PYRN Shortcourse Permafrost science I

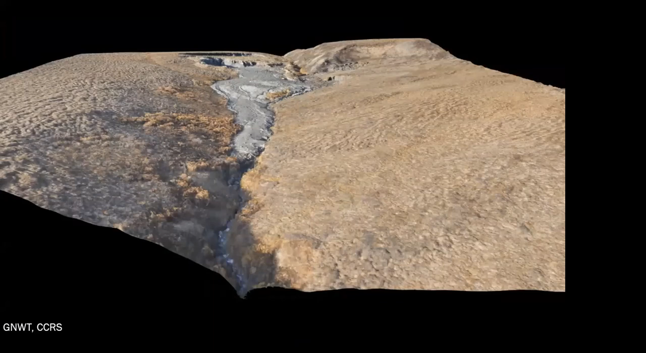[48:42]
And this is one actually that's of significance as it's approaching the Dempster Highway and is of concern for infrastructure safety.
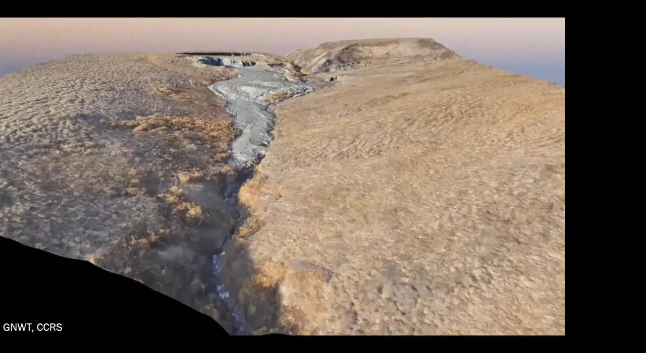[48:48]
So as we move upslope from the highway, we see again that formation, that debris, that material that moved downslope from the thaw of the headwalls.
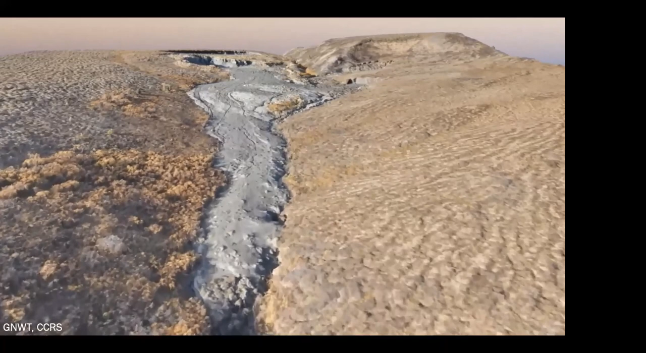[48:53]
These features are often associated with the formation of additional slumps where material pushed stream into the opposite bank, causing the formation of those two smaller retrograde lithoslumps on the right-hand side that we're panning around right now.
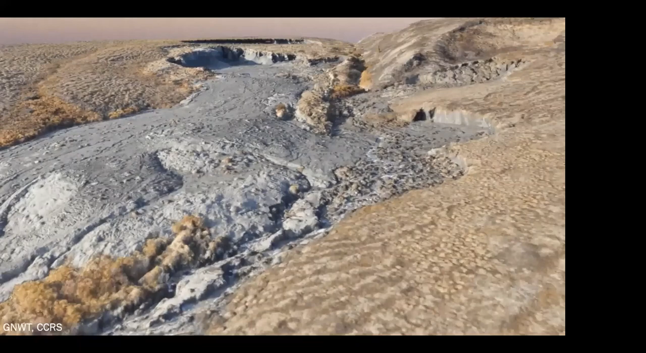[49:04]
In this case, this is an example of a polycyclic slump where we see two headwalls. The headwall in the background was the original headwall, and then the headwall in the foreground actually just initiated in 2017.